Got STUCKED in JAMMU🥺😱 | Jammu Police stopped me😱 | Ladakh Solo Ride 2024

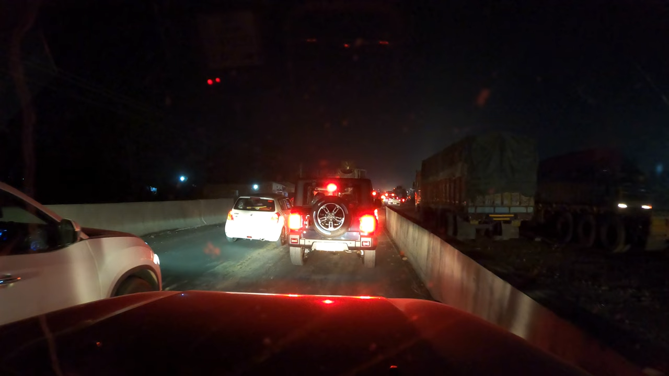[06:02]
ट्रैफिक देखो यार कितना ज्यादा है, और मैं कब से ट्रैफिक के बीच में फंसा हूँ।